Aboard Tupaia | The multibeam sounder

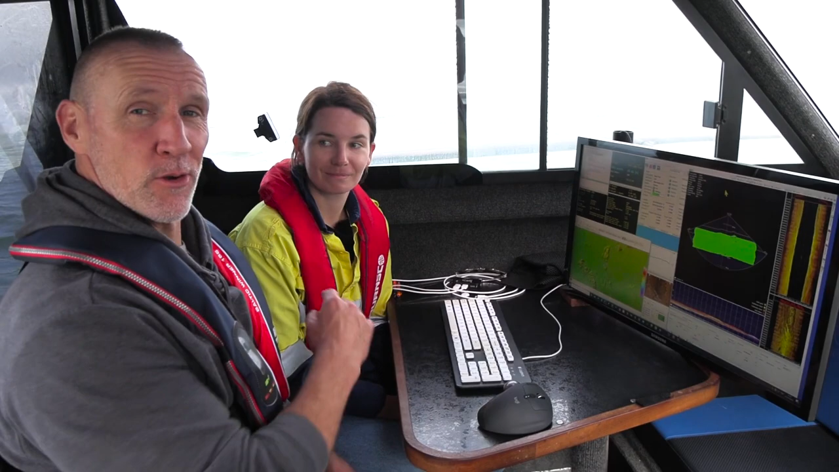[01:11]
We're at the survey's desk with Kate on board Tu Paia, and look at this screen with all this information on it. One of the key pieces of information is given to you by the sounder, the multi-beam sounder that's at the back of the boat. That's a really key piece of equipment, isn't it Kate?
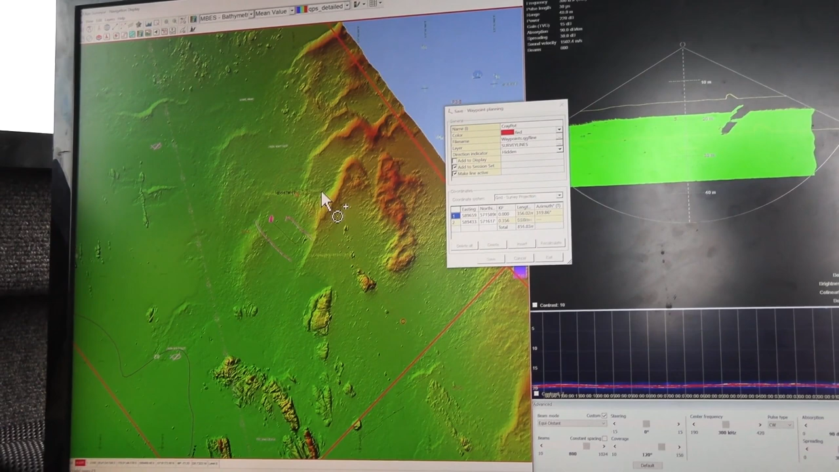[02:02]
sort of in a fan shape out from underneath the boat to the sea floor, measuring the depth. So when you say soundings, what does it do? Why is it a sound? The sonar works,
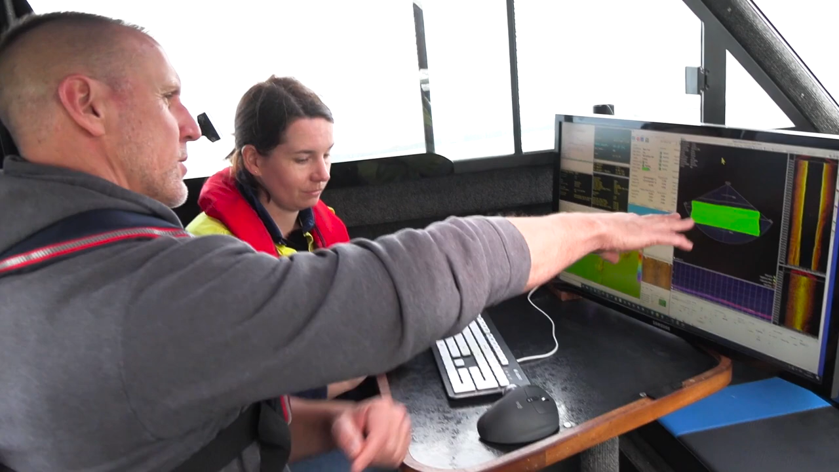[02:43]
Do you want to talk us a bit through that picture? Yeah, so I'd say it's a little bit like if you can picture maybe a torch shining down from under the boat and
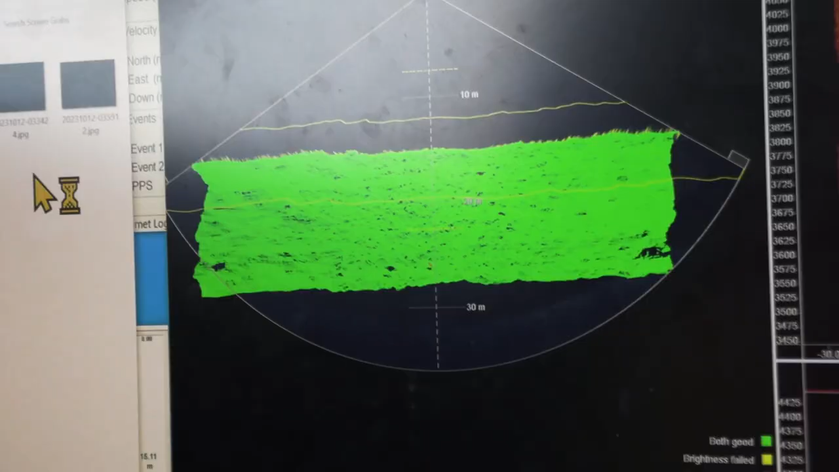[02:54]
it's basically uncovering what it can see on the sea floor. And so, yeah, this is our multi-beam interface. In action right now?
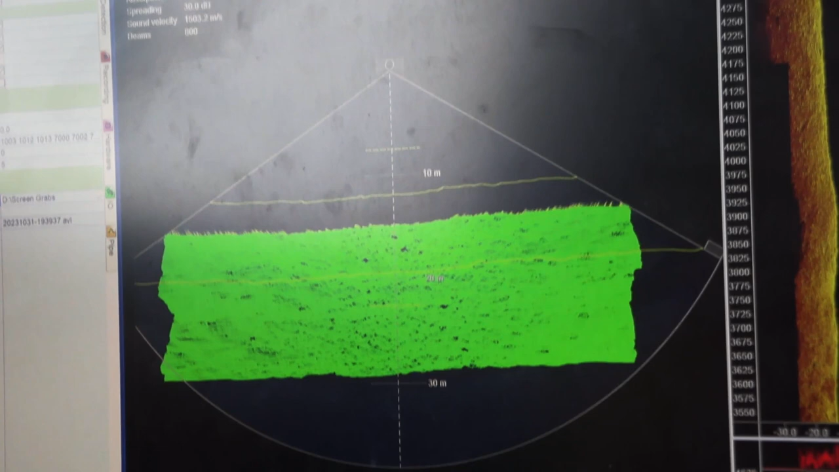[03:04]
In action real time as we're driving along.
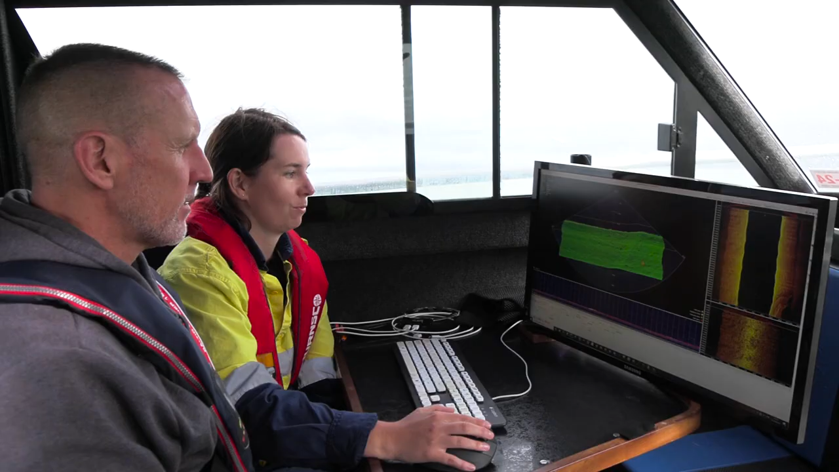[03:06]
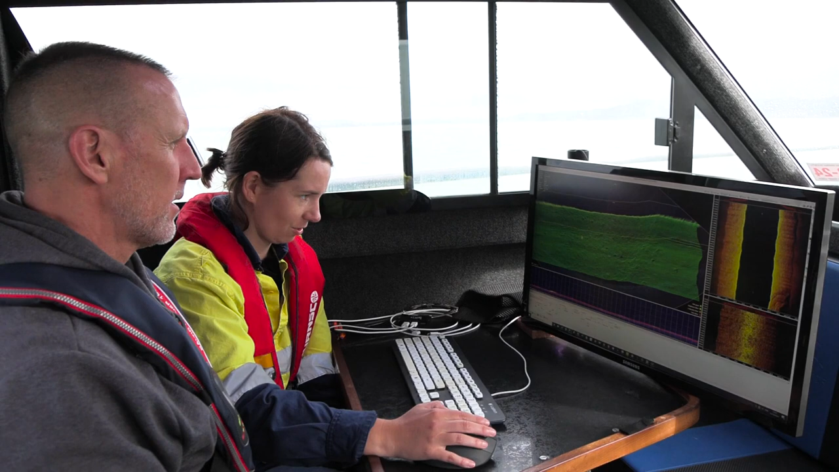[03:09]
So I can zoom in, you can sort of start to see little rocks on the seabed. That's quite detailed.
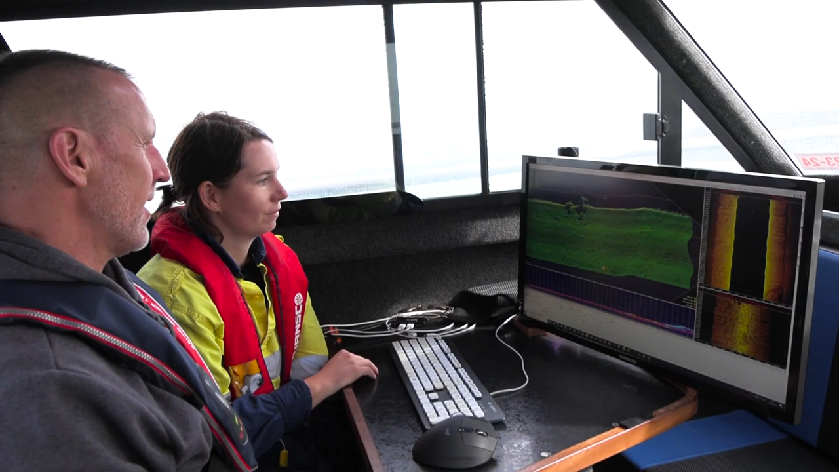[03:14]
Yeah, no, it's pretty impressive technology. What are we going over here? A bit more of a reef? More rocks, yeah.
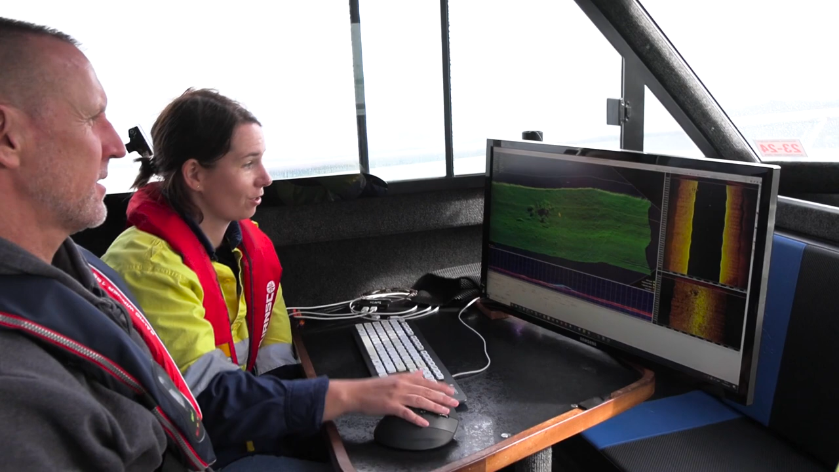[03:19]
Yeah, just a bit more detailed. Fascinating and we can also see a bit of a picture
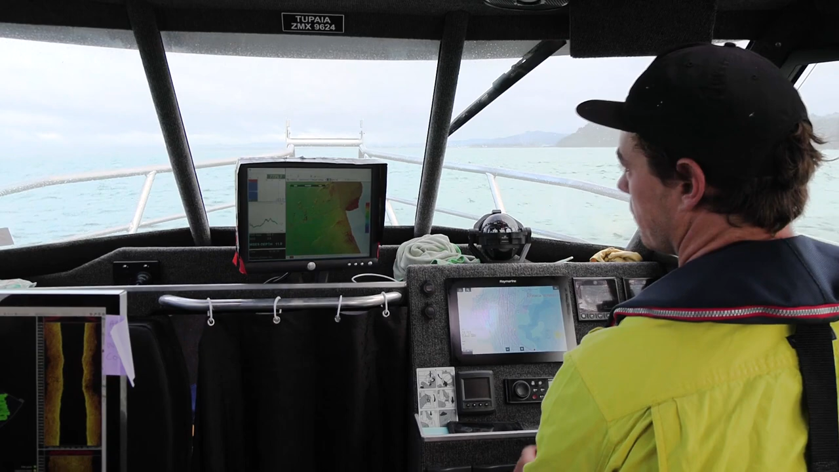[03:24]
and that's probably what you'd normally see on a fishing boat.
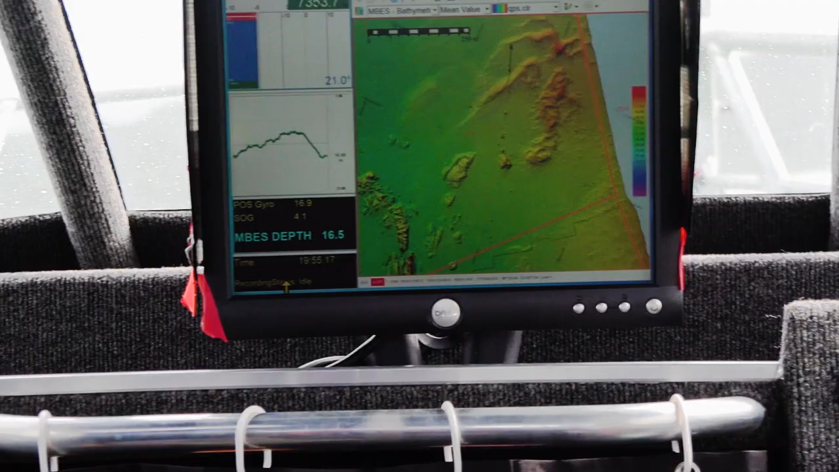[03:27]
Yeah, exactly.
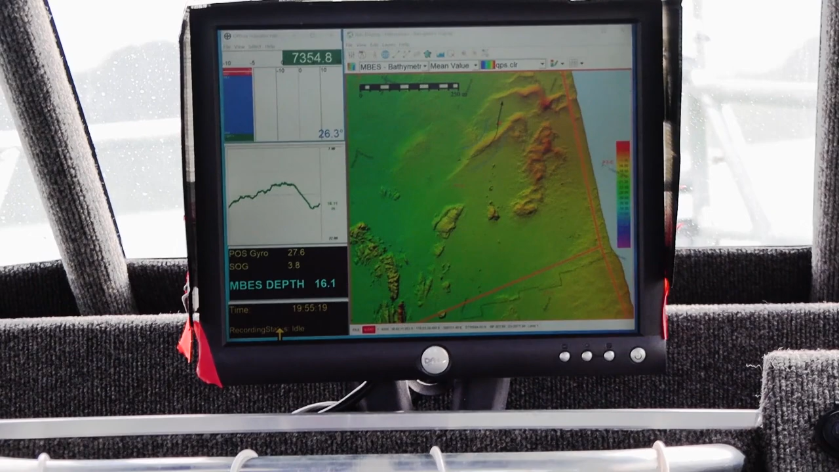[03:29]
So the screen over there,
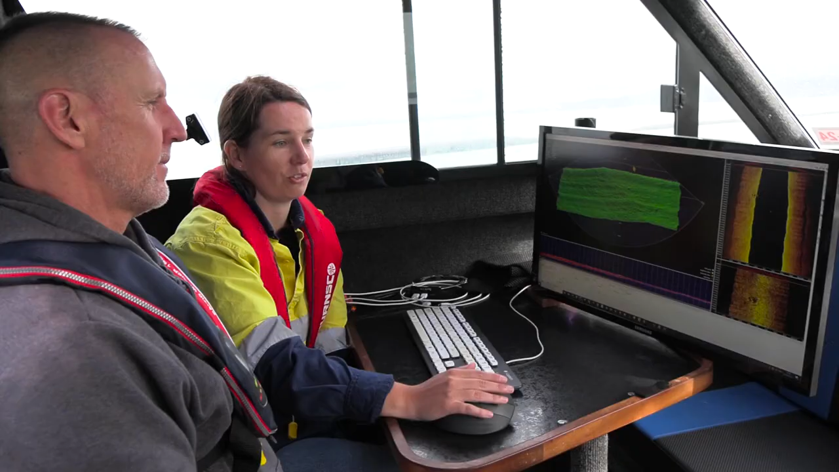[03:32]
that's just a normal single beam sounder that would be on a boat. Fascinating. Wow.
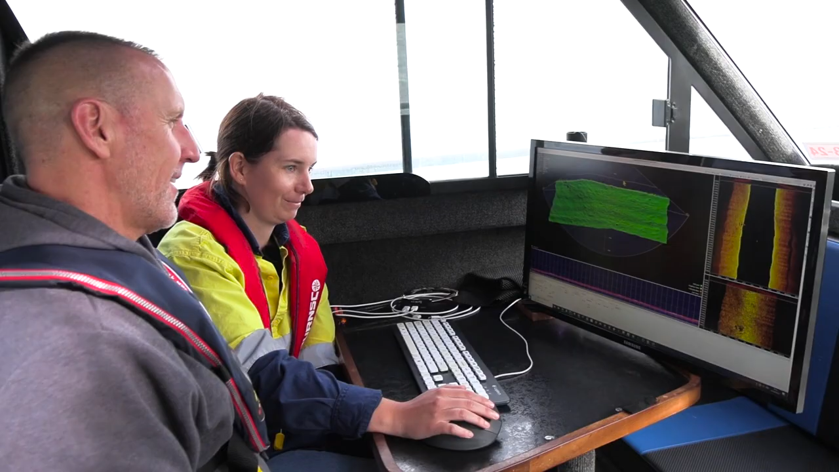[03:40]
Fish finder on steroids. Yeah, exactly.